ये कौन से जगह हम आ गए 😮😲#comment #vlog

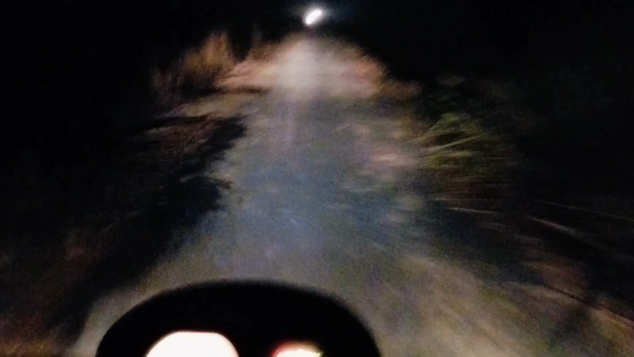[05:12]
अभी उन लोगों में समय लगेगा मिट्टी गिराने में, तो अभी हम जा रहे हैं घर की तरफ। और काफ़ी रात हो गई है, रात तो अभी नहीं हुई है, बज रहे हैं 6:05, पर इसी समय अंधेरा हो चुका है और इधर की एरिया वो बड़ा खतरनाक है।